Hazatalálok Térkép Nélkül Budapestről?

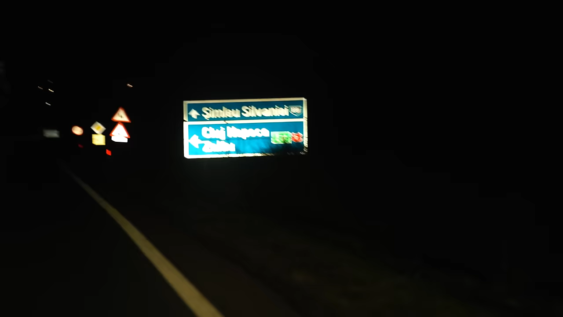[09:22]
Szerencsére Kolozsvár elég nagy város volt, hogy legyenek táblák, csak folyton kellett figyelni őket.